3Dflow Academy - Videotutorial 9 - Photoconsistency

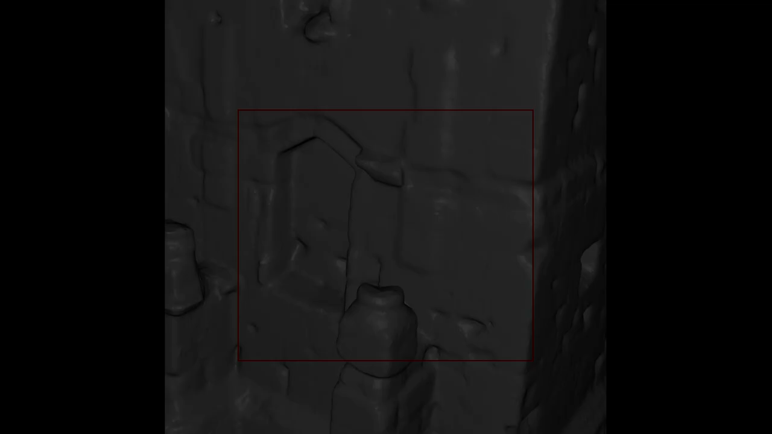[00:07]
The photoconsistency based mesh optimization will adjust the triangle positions to maximize the photoconsistency of their reprojection. You may run this filter directly when reconstructing a mesh, or after a mesh has been reconstructed. It is worth noticing that this is not a three-dimensional only filtering, instead it's a powerful photogrammetric algorithm that can help you recover additional details, or help you obtaining a low-poly mesh while preserving the details.
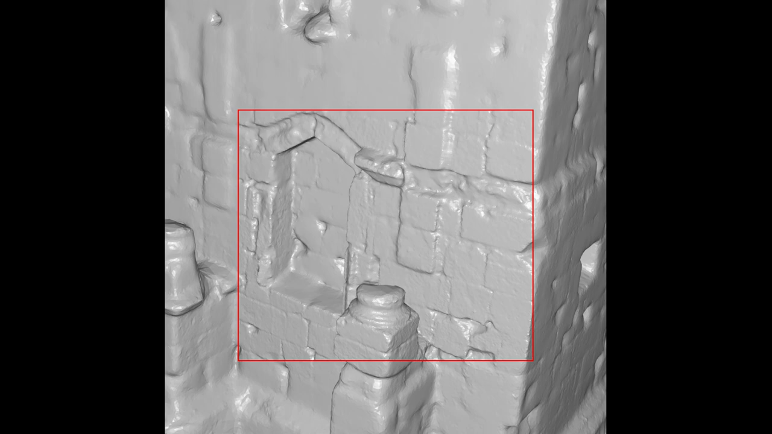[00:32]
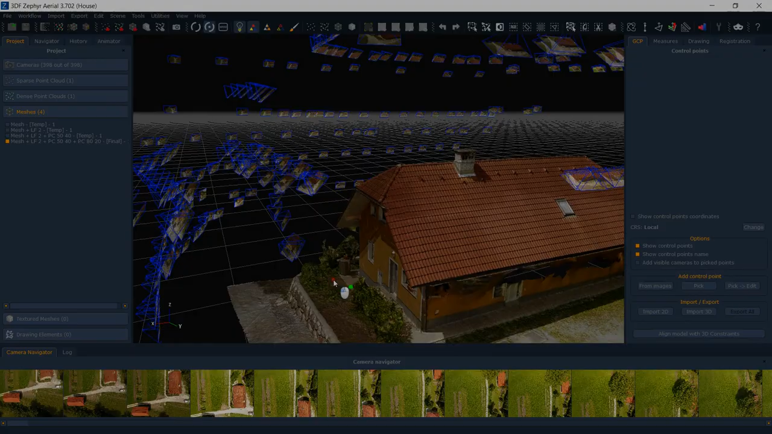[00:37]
The photoconsistency based mesh optimization is run on many presets by default, but you might add subsequent run of the filtering to achieve better results based on your specific needs.
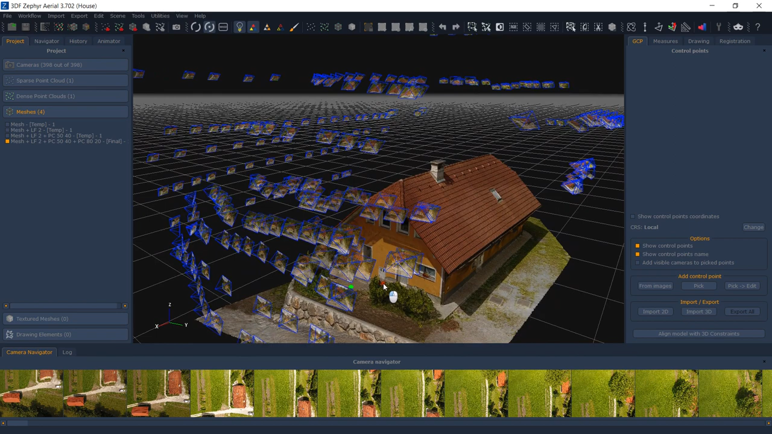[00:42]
Among the different parameters you can tweak, the most important is the image resolution, as it controls the resolution scales of the images that will be used internally by the photoconsistency algorithm. When you have a good geometry in the reconstructed mesh to begin with, it's advised to keep a high resolution in the photoconsistency mesh optimization, more than 50%, while if you have a low-quality mesh as input, you should keep a lower resolution.
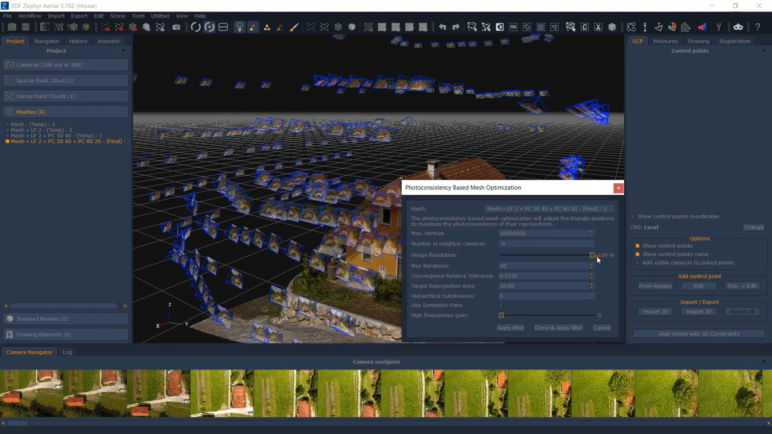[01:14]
Resolutions close to 100% should be used only with a perfect control environment, as otherwise you might introduce pixel-level noise from the input images.
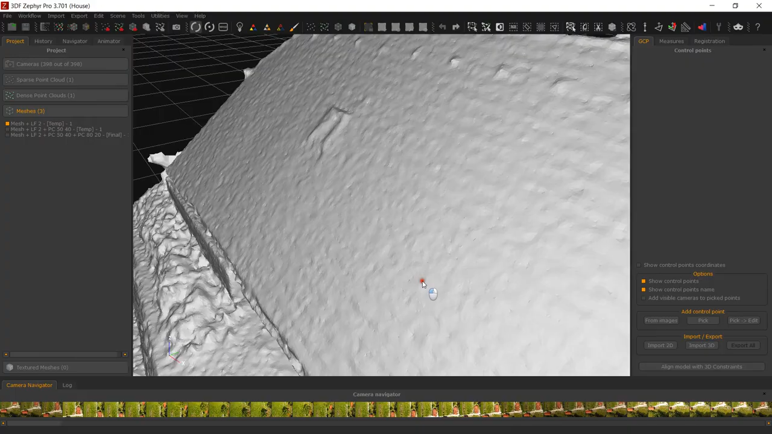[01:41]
Consider the following mesh, which clearly shows a low detail level as well as noise distributed throughout the surface.
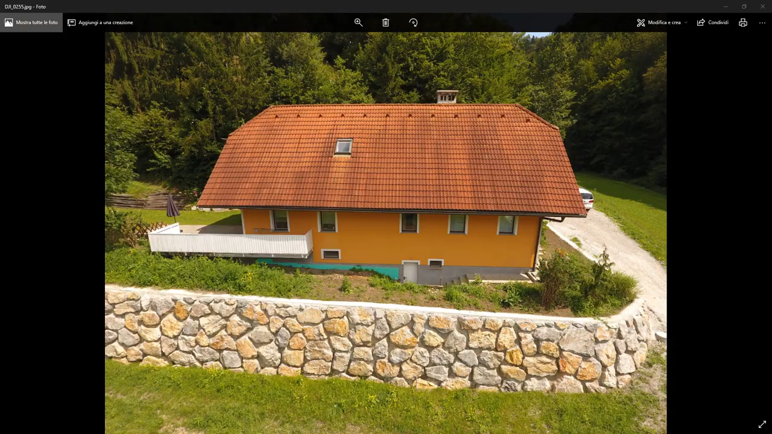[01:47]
Since the pictures taken were of good quality, these results can be summarized with the Mesh with noise high-quality images scenario.
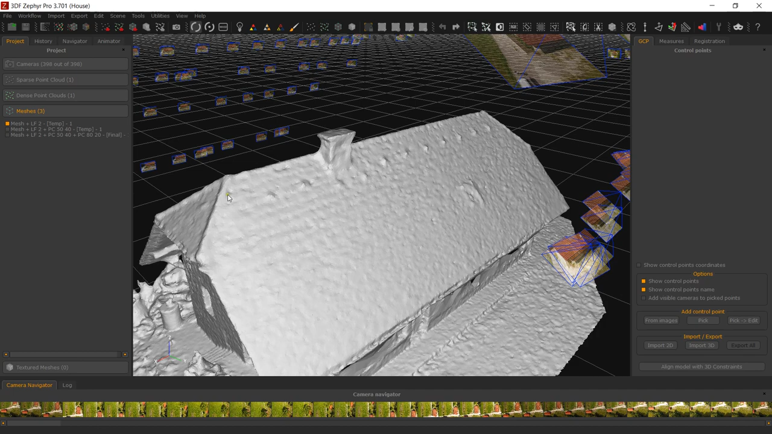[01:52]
Using the scenario suggested settings,
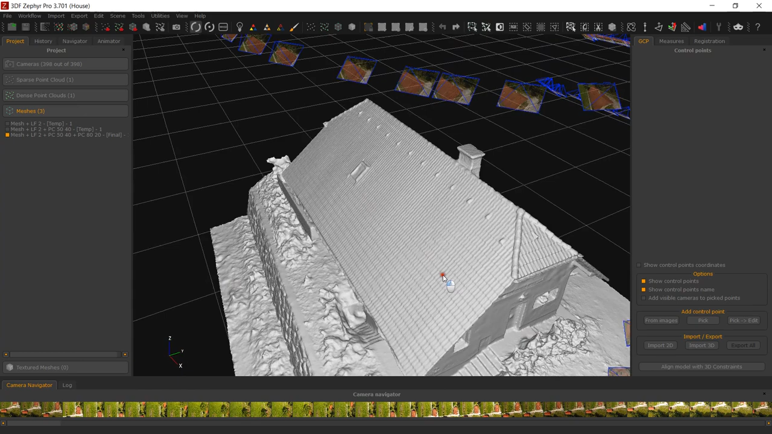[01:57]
including the optional steps with images at high resolution, we are able to obtain the following output. Let's see a common error.
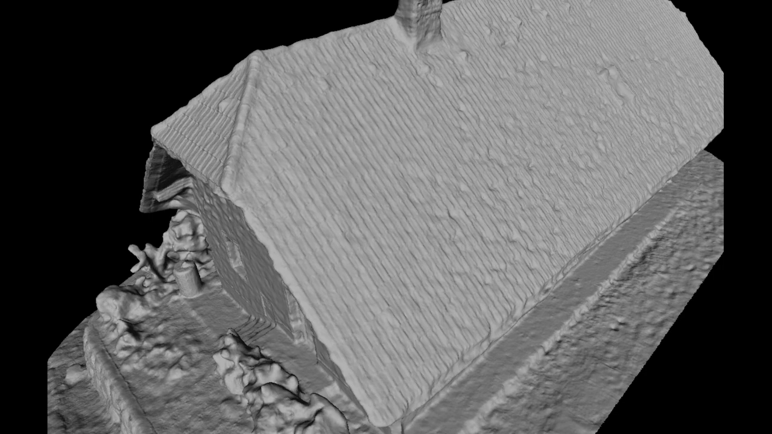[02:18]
Let's see another example. We have already reconstructed a mesh and applied the photoconsistency during its reconstruction, but its polycount is very high.
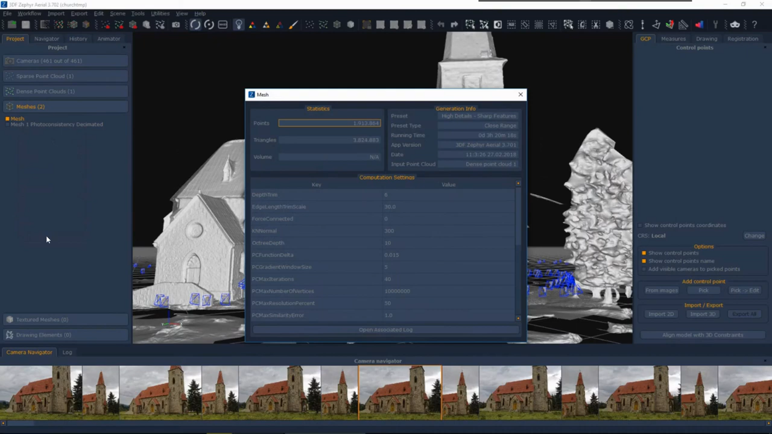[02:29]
While we could use a manual filter, decimation or retopology, a better result can be achieved by increasing the target reprojection area while decreasing the resolution.
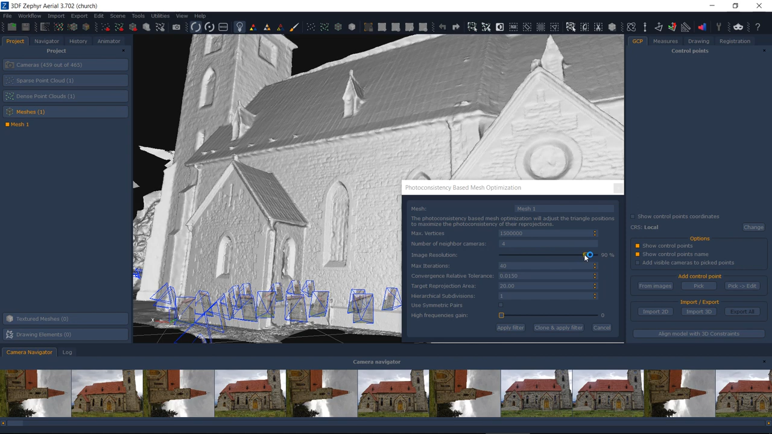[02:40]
You may also decrease the maximum vertex count in order to make sure Zephyr does not exceed your desired threshold. The resulting mesh is still high-quality, with more details where needed, and yet with a much lower polycount.